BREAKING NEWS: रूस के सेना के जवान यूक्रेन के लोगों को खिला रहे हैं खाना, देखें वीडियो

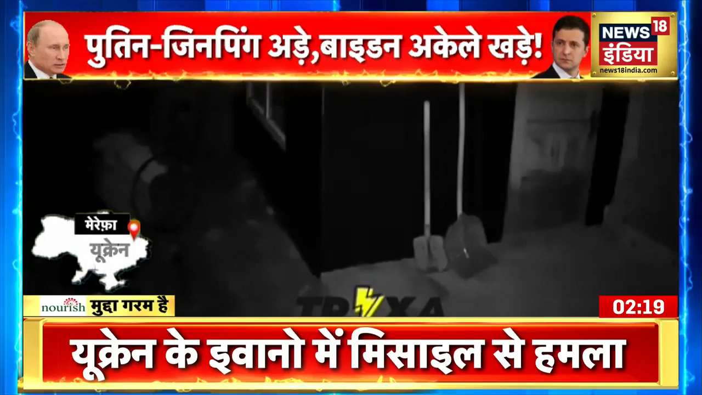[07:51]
और जैसे ही मिसाइल अटेक हुआ वीडियो के साथ अलग-अलग आवाजें साफ सुनी जा सकती है